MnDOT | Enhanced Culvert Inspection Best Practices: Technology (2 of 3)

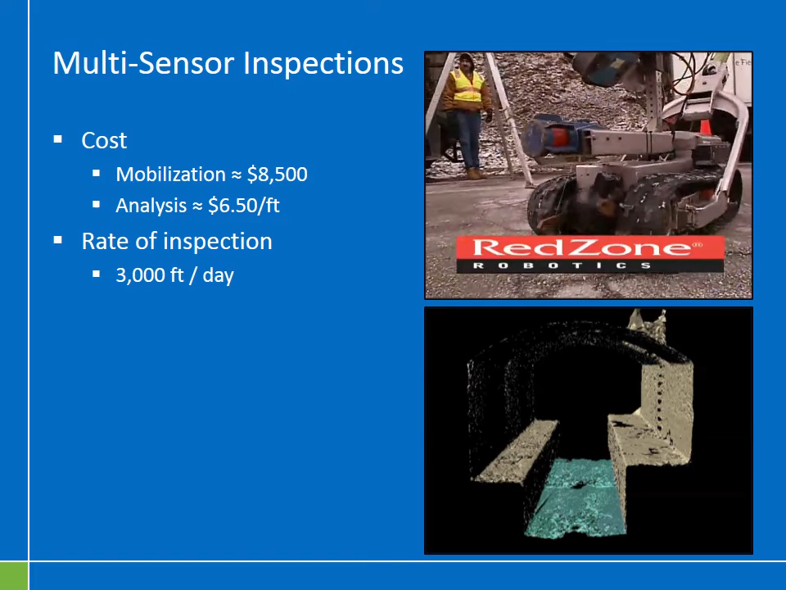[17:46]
and this is an example of their laser scan sonar crawler. Now, this is a video of a 3D model developed using multiple sensor laser scan data.
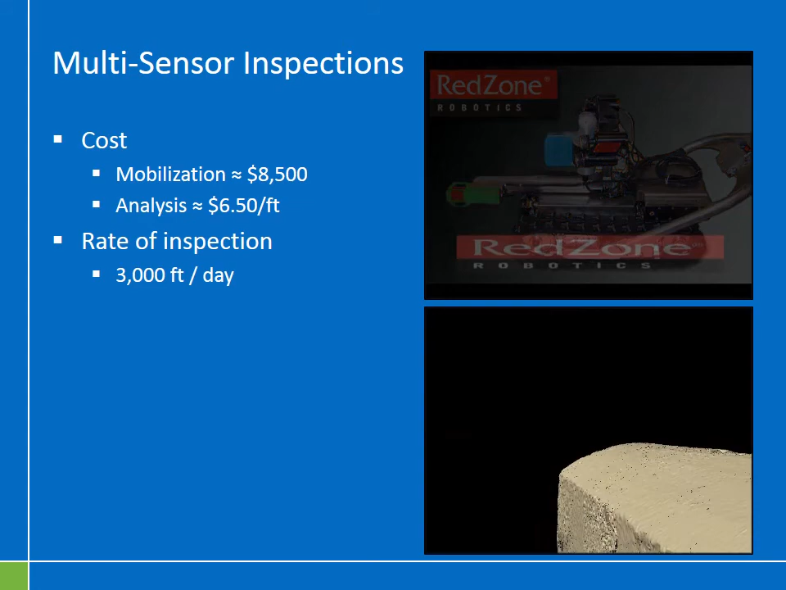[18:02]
And so this laser scan data was patched together to give us this three-dimensional model of the inside of this vault here. Now, practically speaking, and from an engineer's perspective,
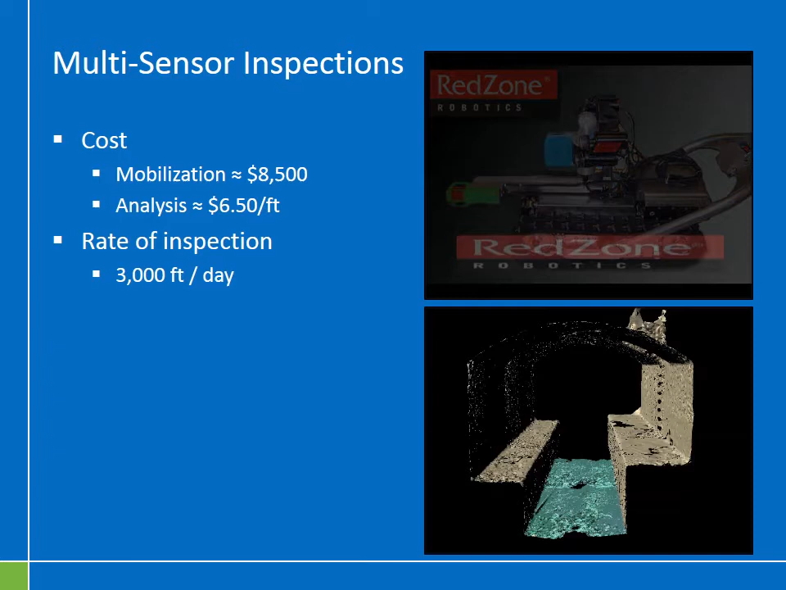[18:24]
these three-dimensional models are neat, but they aren't very helpful for making engineering decisions. They have their place for sure. But let me show you some types of data that you can receive from a laser scan vendor that's a little more helpful for engineering purposes.
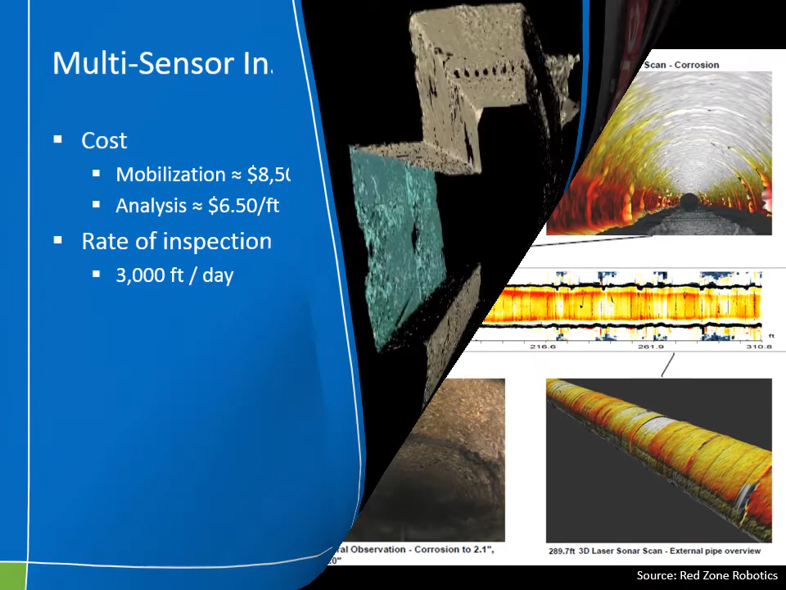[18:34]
So what you could do is do a laser scan inspection to evaluate the extent of corrosion in a culvert.